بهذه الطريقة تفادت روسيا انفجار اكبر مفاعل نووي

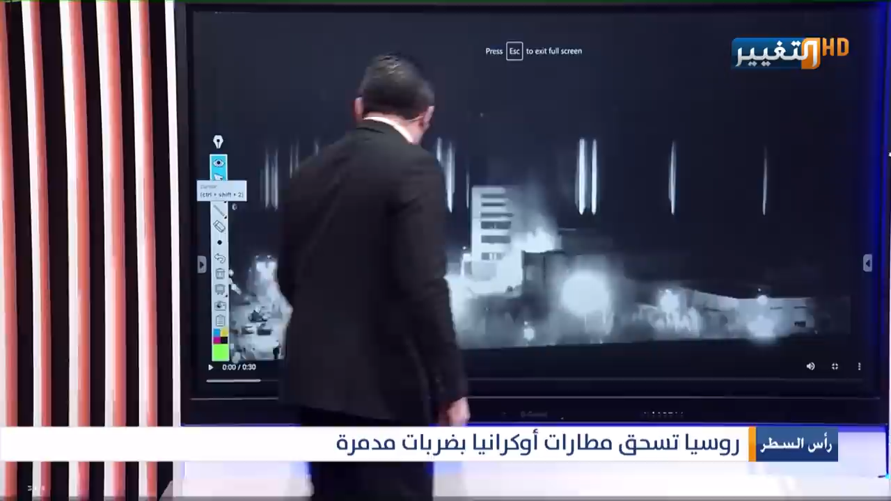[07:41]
على ما جرى في هذا تحديدا في هذه المحطة جاءت اللقطات الأولى بهذا الشكل من هذه الضربات كما تلاحظون هنا حريق بهذا الاتجاه هنا عجلات تابعة إلى القوات الروسية هي تواجدت بعد الضربة الجوية لكن دعونا ننتبه إلى قضايا مهمة جدا هذا